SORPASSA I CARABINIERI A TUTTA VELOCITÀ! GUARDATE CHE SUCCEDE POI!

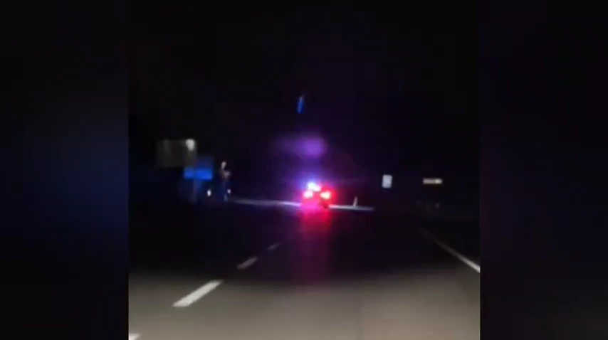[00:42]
Vai piano! No! Oh! Ho acceso il video perfetto! No! Va piano, va piano! No!